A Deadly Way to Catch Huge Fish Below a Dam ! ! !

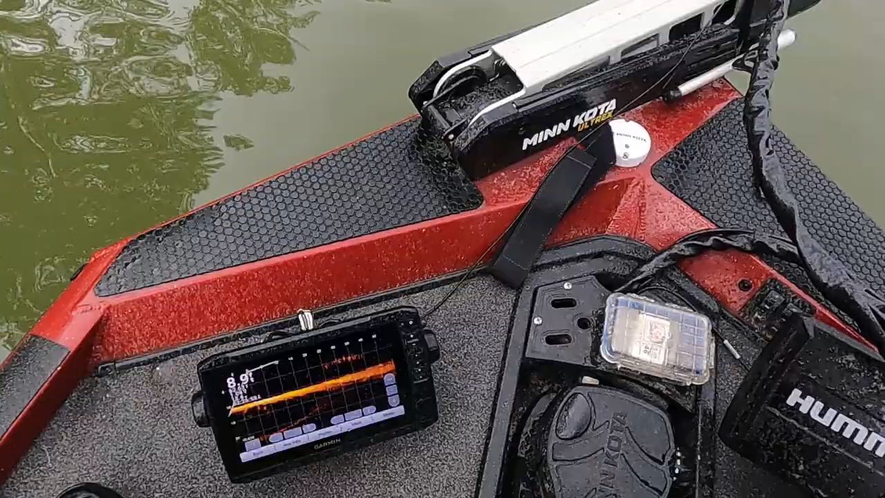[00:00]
See it right there? See that? See that right there?